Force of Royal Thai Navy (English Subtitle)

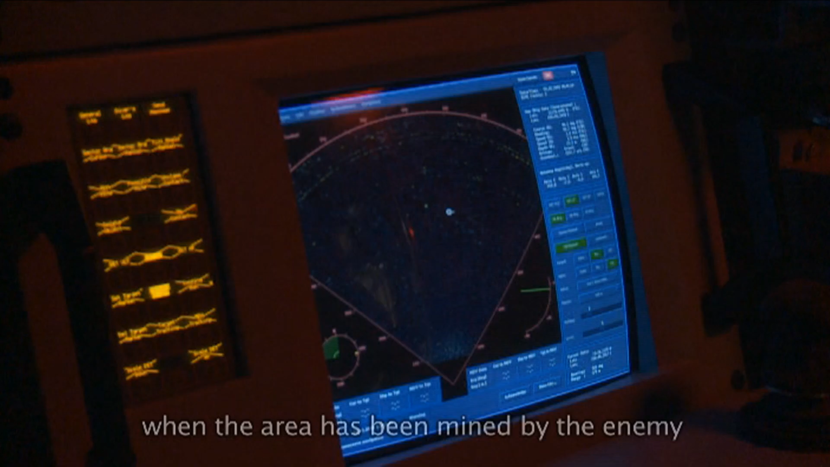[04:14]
ด น่าจะเป็นทุ่นระเบิด นำเรือฮอกลิ่งป้าหมายเลข2101
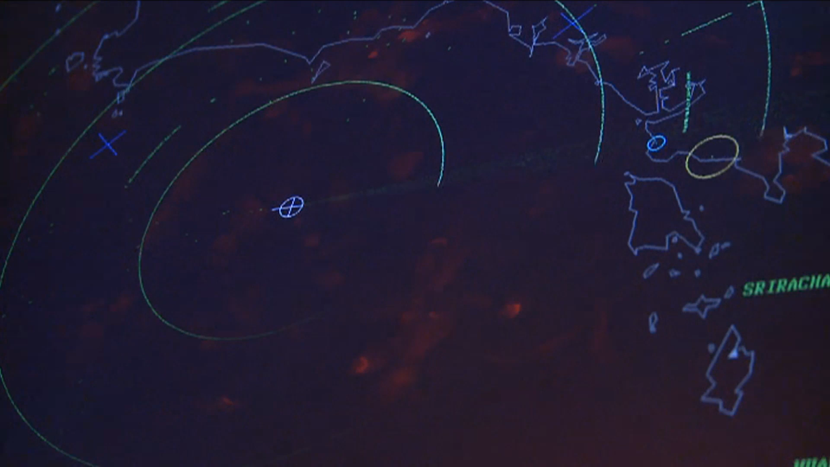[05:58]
ในแบริ่ง230ระยะ100ไมล์